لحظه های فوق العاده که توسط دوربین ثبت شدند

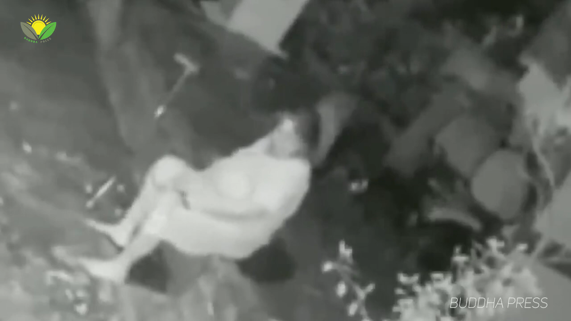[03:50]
این مادر بزرگ نمیدانیست که مورد حمله قرار میگیرد ولی باز هم توانیست از خودش دفاع کند